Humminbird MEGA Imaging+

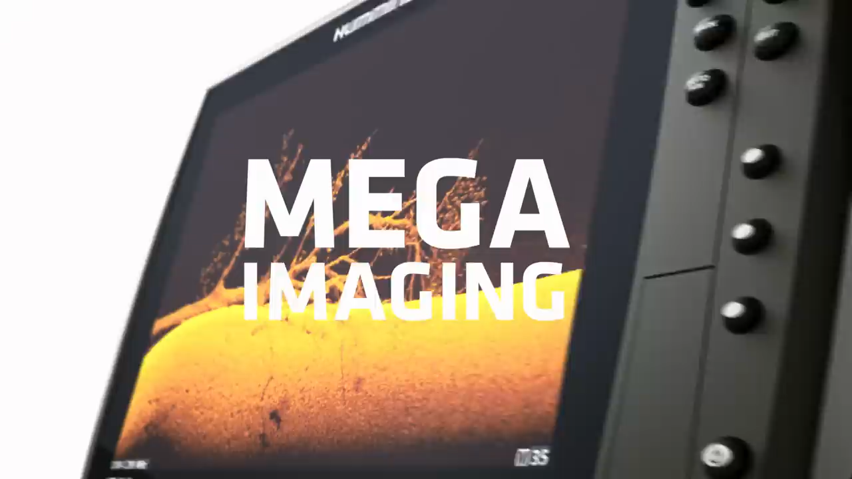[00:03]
New Mega Imaging Plus uses high frequency sonar to show you fish and structure up to 200 feet below your boat and 200 feet out to either side.
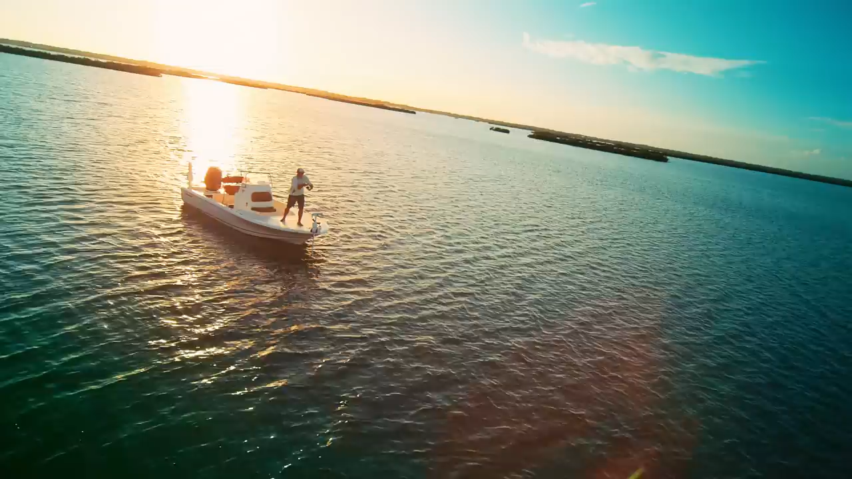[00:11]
No more secrets. No more guesswork. Just a clearer picture of the world below. Down to a fish's species and direction.
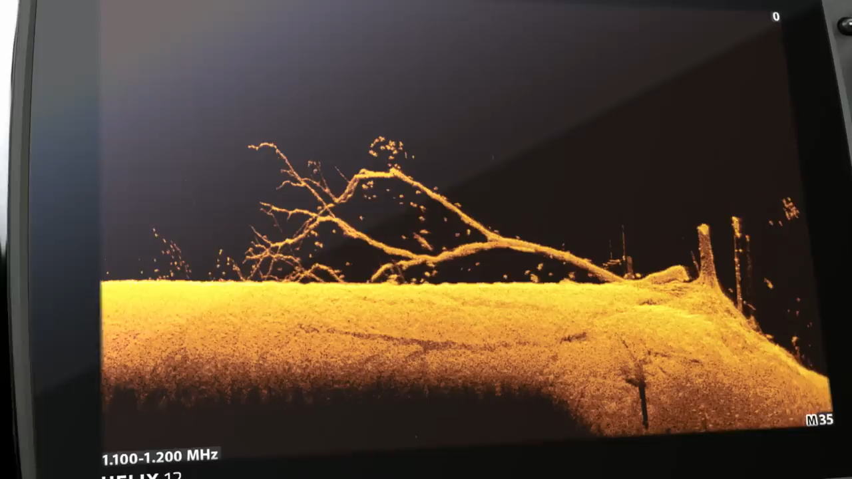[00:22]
Because more detail means more of this. Only from Humminbrun. . .